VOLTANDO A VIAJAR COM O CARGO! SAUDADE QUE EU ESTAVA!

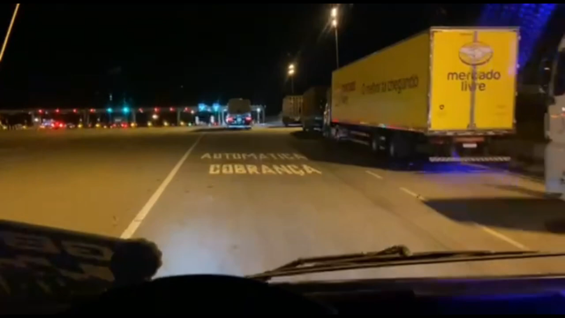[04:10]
Depois não parei pra mais nada. Meu Deus. Se não me engano, o Dariel tá aqui no pedágio dormindo. É pra tá. Vou parar pra acordar ele. Tá esperando o Daniel chegar pra entregar a nota pra ele. Manifesto.